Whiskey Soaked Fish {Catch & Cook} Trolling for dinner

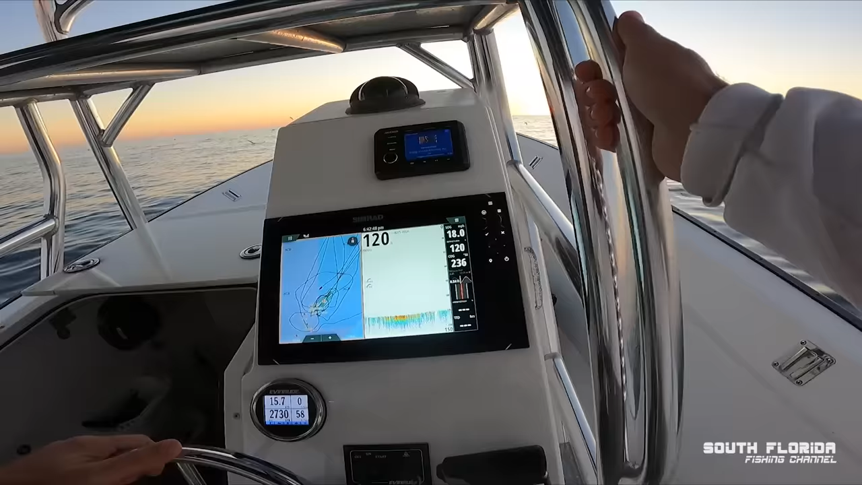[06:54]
dude that base is not climbing up that's cool hey they say what up to 22 yeah
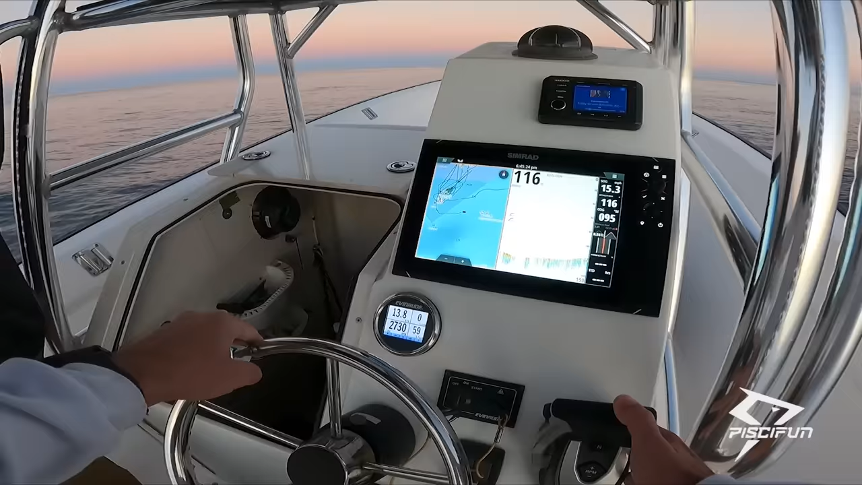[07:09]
i don't even see it right usually like 15 to 17 is where we high speed
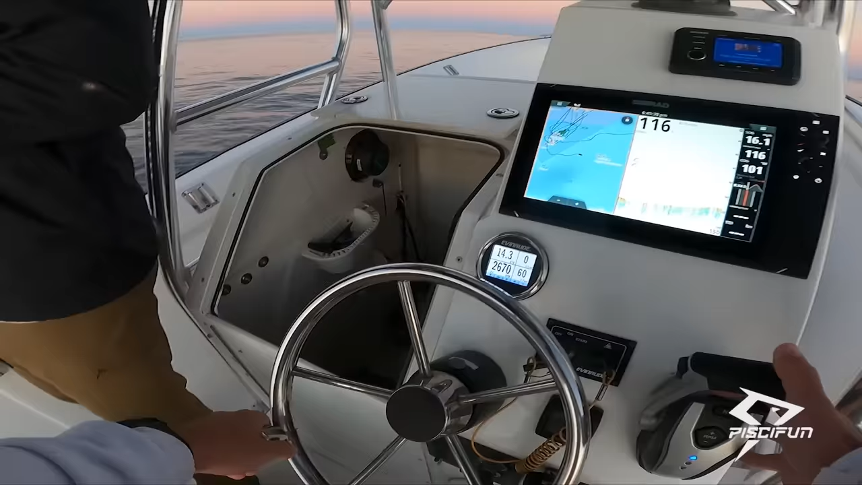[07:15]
yeah it seems weird right like that uh wahoo would come up and eat that